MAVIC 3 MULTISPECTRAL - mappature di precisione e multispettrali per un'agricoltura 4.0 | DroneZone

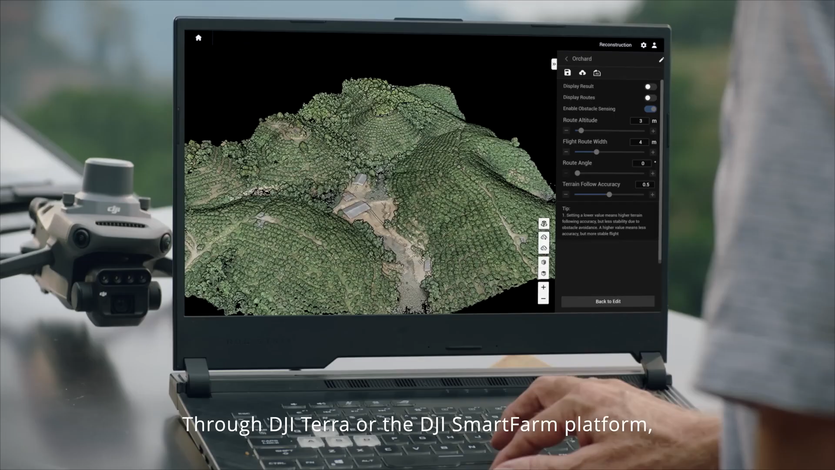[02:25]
Through DJI-TERO or the DJI SmartFarm platform, tree numbers can be counted, while trees and other land covers can be distinguished automatically.